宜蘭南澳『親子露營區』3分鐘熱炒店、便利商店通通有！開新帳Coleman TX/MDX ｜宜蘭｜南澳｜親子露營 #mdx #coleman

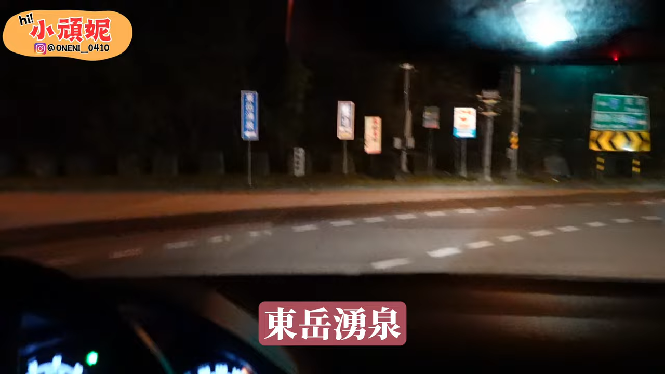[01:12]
了中越湧泉老闆說這邊就要左轉過去了快要到了三分鐘還有一間萊爾夫喔對啊前面還有一間全家太方便了吧再看看附近有什麼好吃的
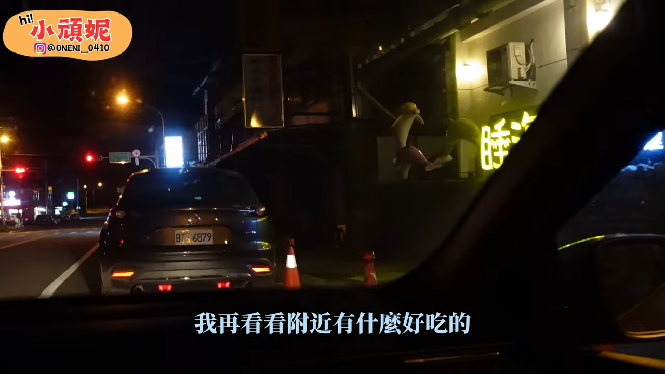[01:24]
這種地方感覺就是會有一個小小的炸雞灘啊
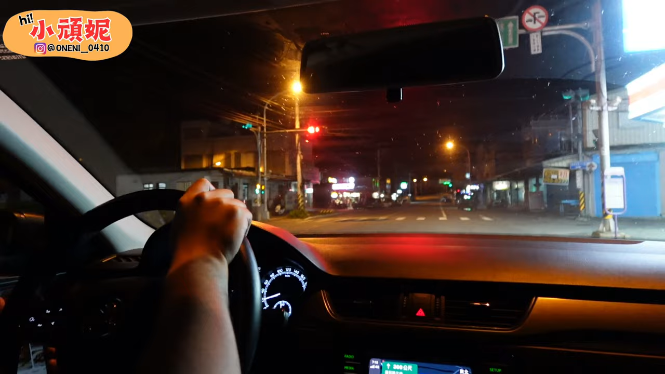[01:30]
熱炒店嗎我要去吃那個你要去吃喔感覺感覺有點對對對熱炒是什麼
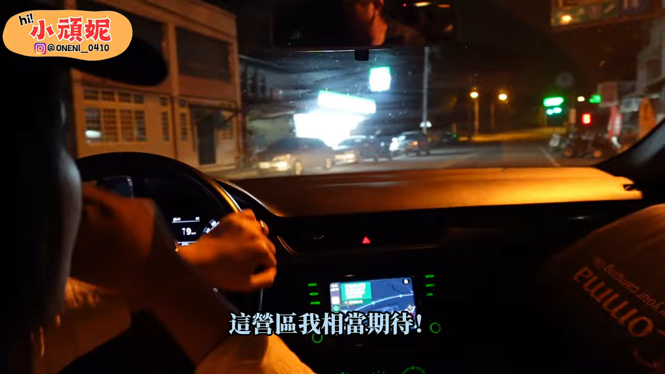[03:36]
而且我剛好跟他聊了一下他說這在冬天的話冷很多夏天夏天冷很多因為玩水啊對啊這路非常好看耶對啊宜蘭其實都不要太難看了你這樣抵達贏區喔還沒好不好大家有沒有看到
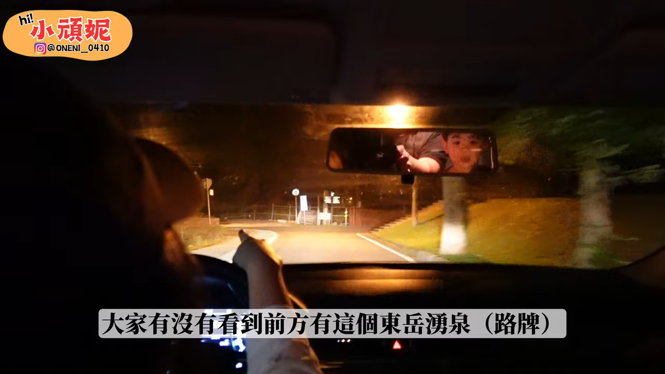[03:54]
前方有這個冬月泳泉有我已經看到牌子了我就是要在這邊右轉冬月泳泉右轉右轉然後就是這個蠻弟弟就在前方你看好可愛喔前面也有這個LOGO看一下油庫玩家大家注意一下右轉喔好蛤在哪裡啊欸在哪裡啊可是這裡超酷的不是嗎欸這個是停車場耶啊這是停車場可是我們車最前面應該沒有路耶好沒關係沒關係我們先彎完
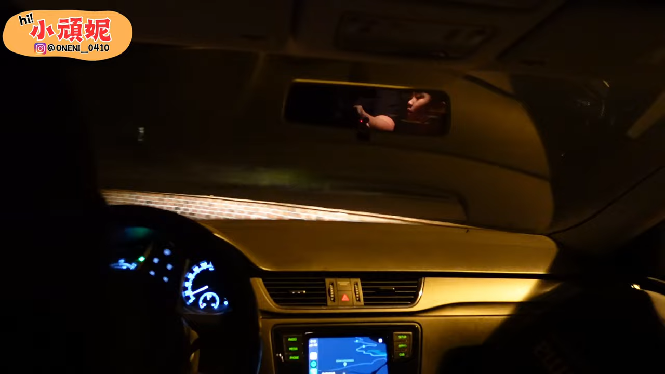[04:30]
那邊有油庫玩家的那個LOGO耶你有看到該不會是右轉吧這我也不敢開耶那是LOGO啊可是這個不像路啊你開我看我有點害怕不用怕耶應該是這裡的欸
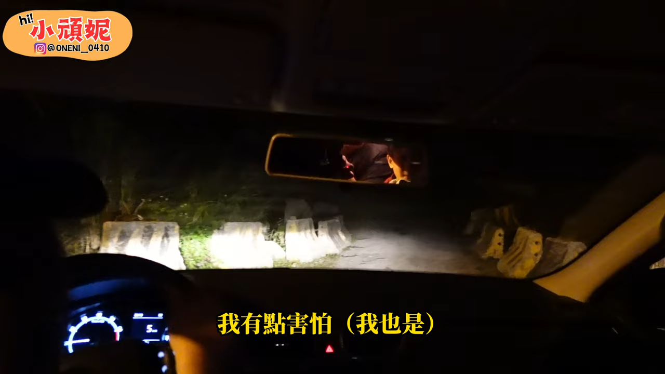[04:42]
這有點不像路耶
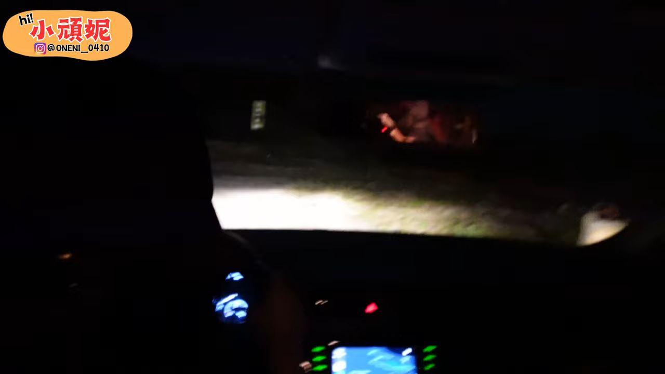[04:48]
奇怪有啊就寫左轉這個很明顯啊油庫玩家左轉到我到了
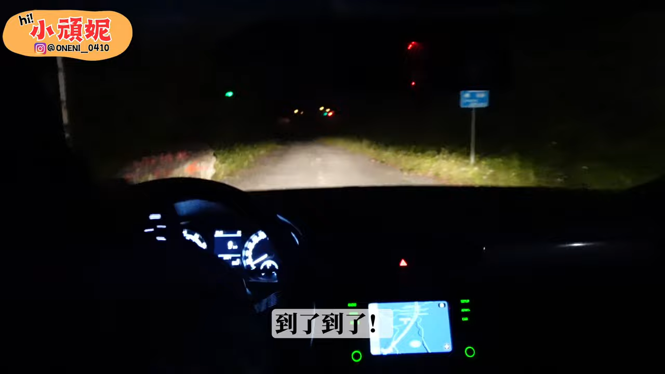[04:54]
耶這邊有沒有看到有個石頭大家注意一下喔是沿路不要開太快